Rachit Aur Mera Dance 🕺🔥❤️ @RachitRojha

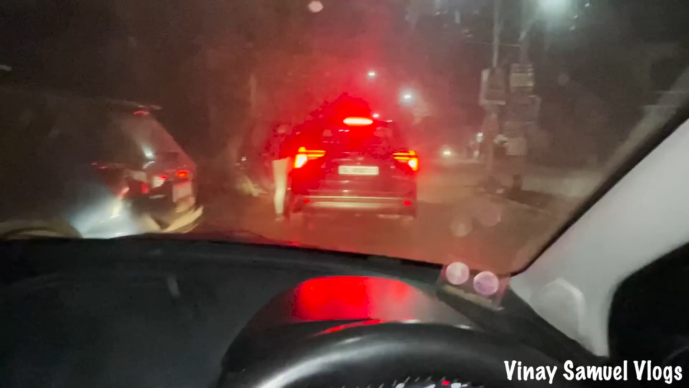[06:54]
ये तो भाई दोस्तों वोरी सामने एक्सयूवी और ये चलेगी संतरा उसके पीछे पीछे, ठीक है भाई चलें? चलें।